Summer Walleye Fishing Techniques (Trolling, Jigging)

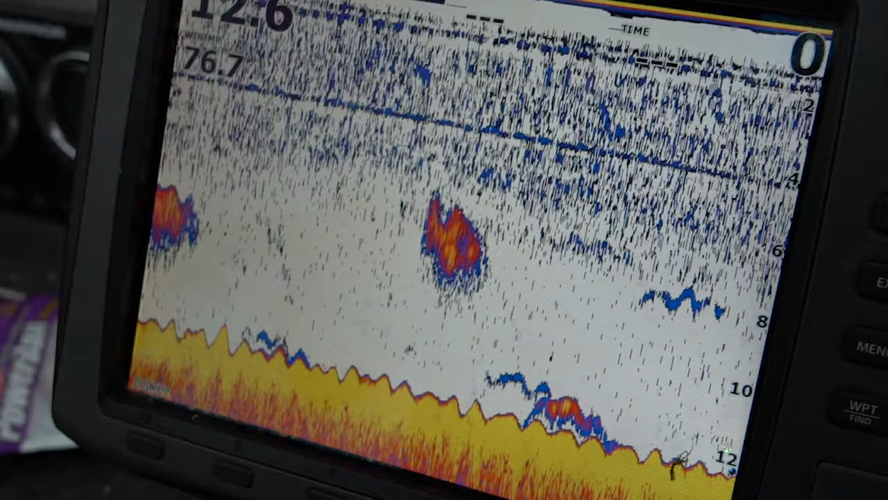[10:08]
You know, definitely the key to any kind of fishing is you definitely got to look for the bait fish too, and you can see these big clouds of bait in here.
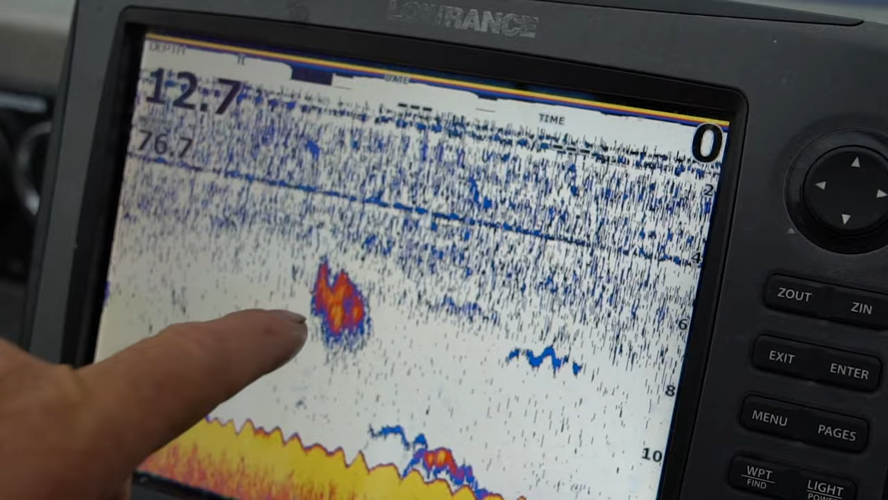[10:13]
You can understand why these fish are so thick in here.
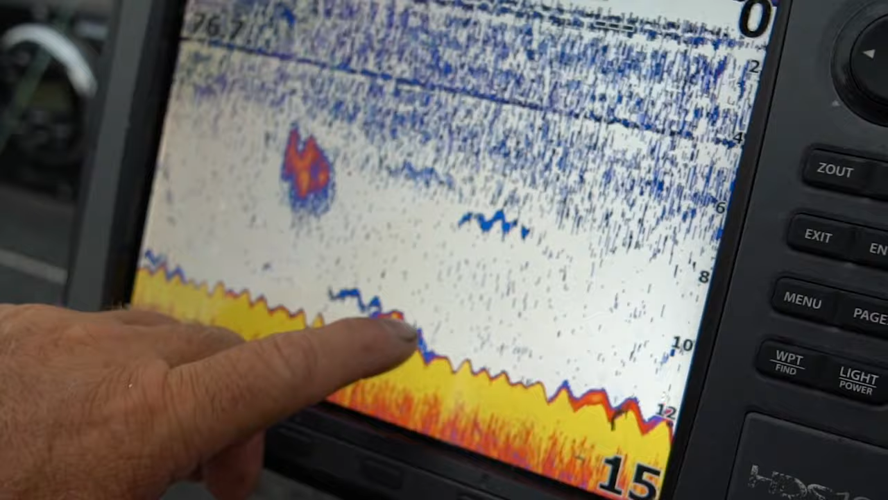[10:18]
There's walleyes right here. That's a pot of bait, more walleyes.
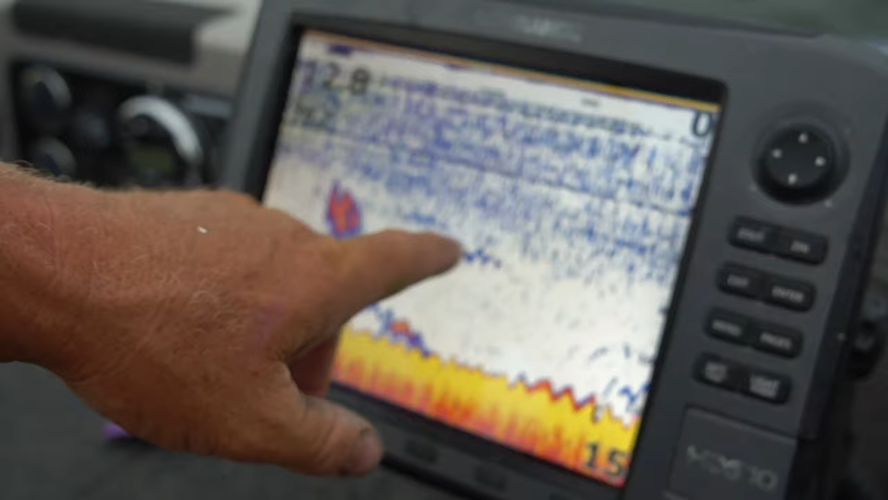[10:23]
Little different definition when you look at like a, these are Lowrance units, a little bit more of an arc versus like when you're looking at a hummingbird or a Garmin.
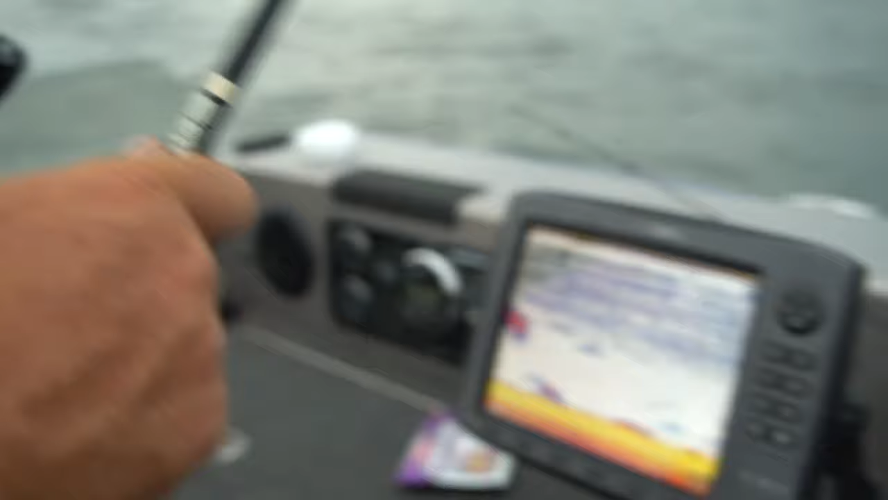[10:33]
They're all good units, just mark them a little bit differently. I'm out about 13 foot, just popped this one. And I slowed my presentation down.